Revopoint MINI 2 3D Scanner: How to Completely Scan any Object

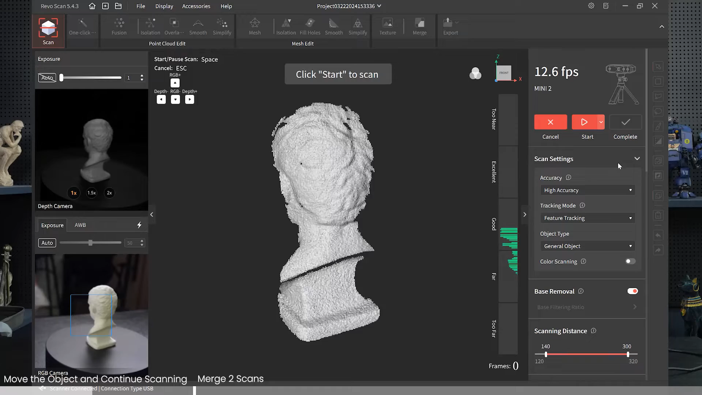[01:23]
base removal I'll just turn that off and let's see how it goes
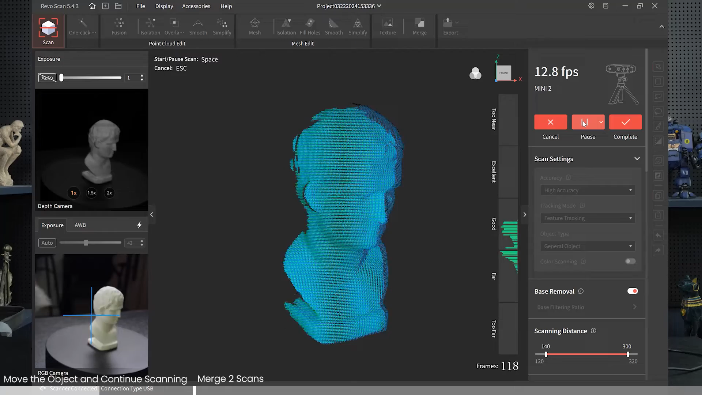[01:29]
okay and then pausing it as we look at the point clouds that were captured a little hole on the top of the head because it didn't capture there actually did pretty good here pretty much captured everything but on the very bottom of course nothing was captured so just
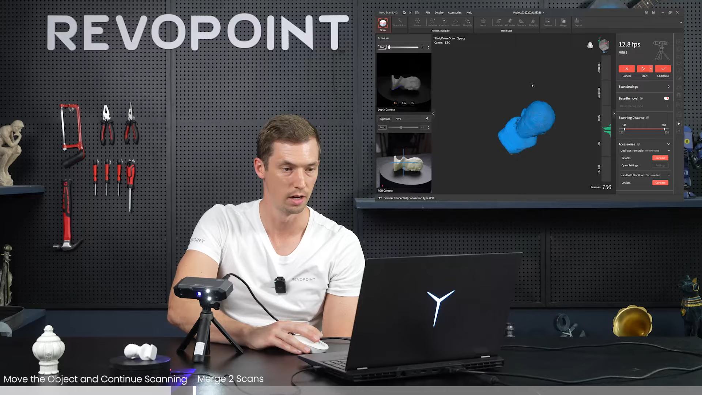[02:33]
let's have a look at our model yeah pretty good no more holes as you can see originally the head was
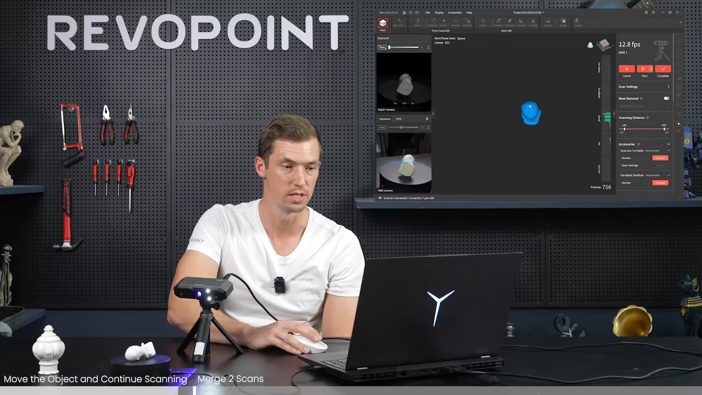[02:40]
missing a spot and of course the bottom here had nothing so that is one way to scan a complete item I'm going to show you
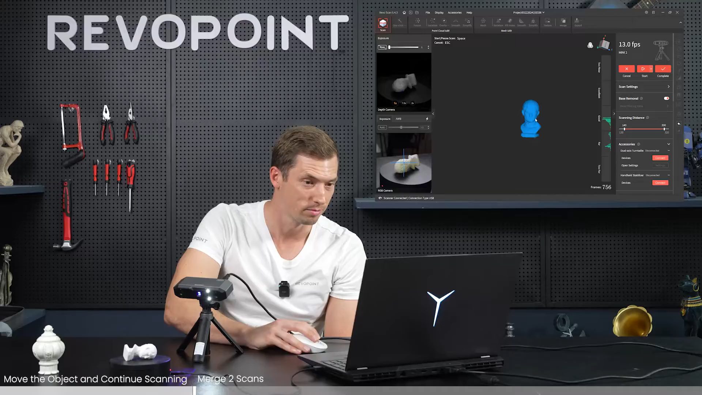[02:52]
the other way in a second okay so now for the second way of scanning a complete object the first way was easy it was just a matter of stopping it
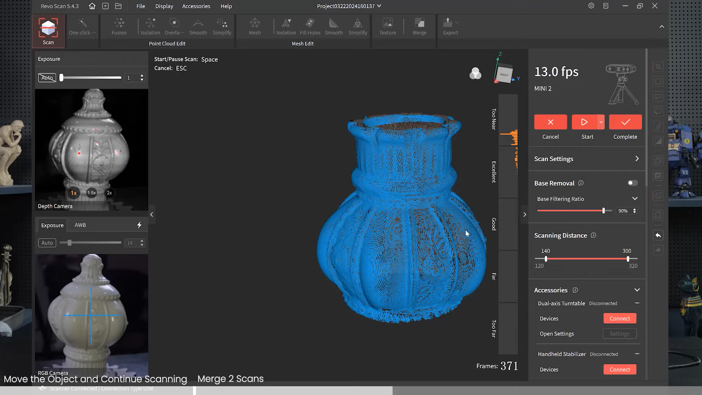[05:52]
again complete this particular scan and then you're going to see in your project window that you have two models the first one we did of the top and the second of the bottom so then we should just have to push merge right well as you see when you push merge then there's nothing you can select in your project window so that's something to keep in mind so let's go back and just make sure
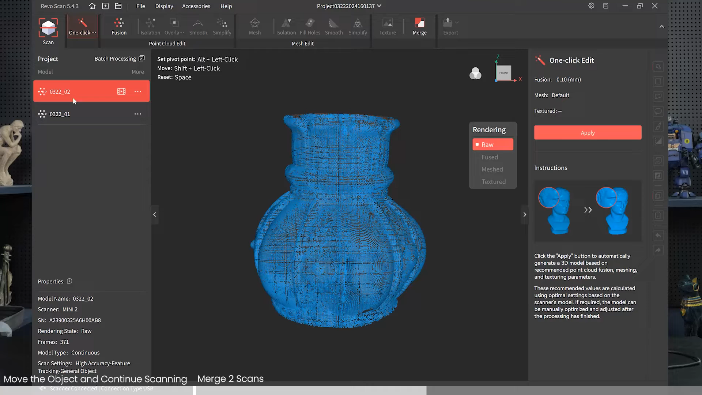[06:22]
that you run it through the fusion process so with our first model the top let's fuse it apply
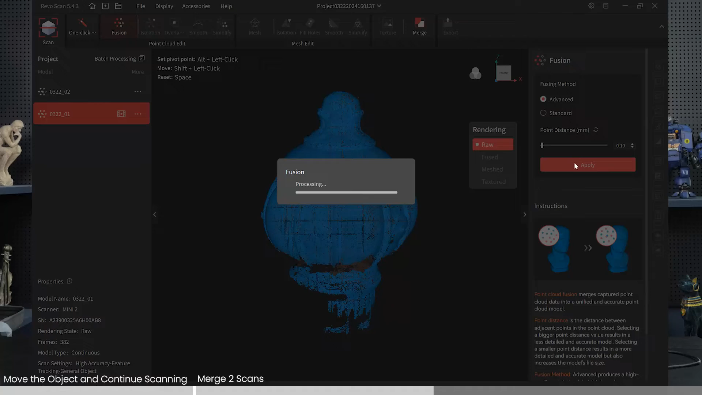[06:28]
and make sure your point distance is the same on both of them so this one automatically was just at point 10.
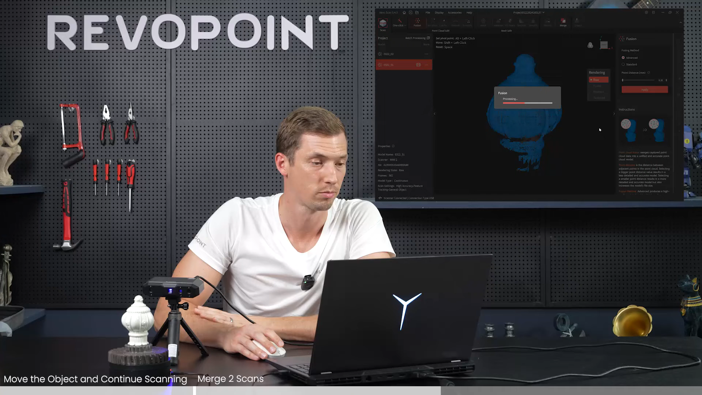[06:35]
on your second model you're going to want to keep the point distance at the same
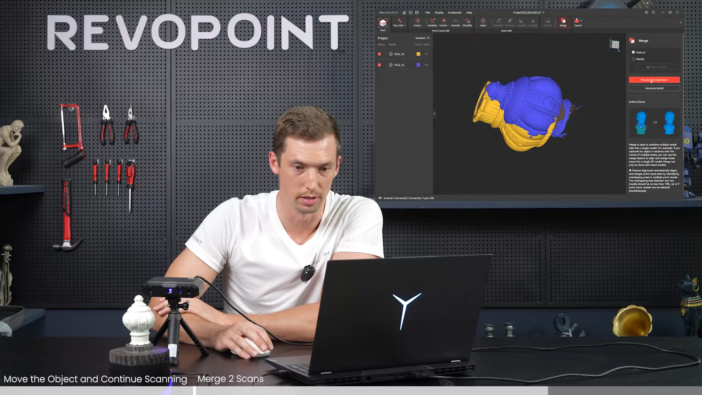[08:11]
preview alignment and it should fix it nice pretty good honestly so there we go i took the two and merged it together blended it together really nice so then it's just a matter of generate model
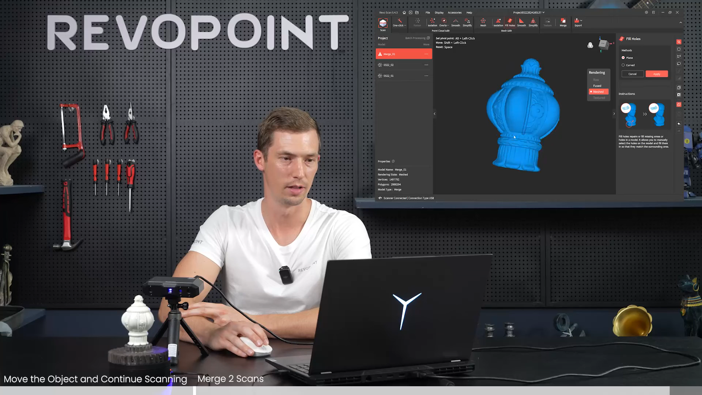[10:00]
nice fill that in good and there we have it there's our merged 3d image not too bad just a matter of we got the two options the first one again just pause the scan flip it on its side for an object that has a little more contour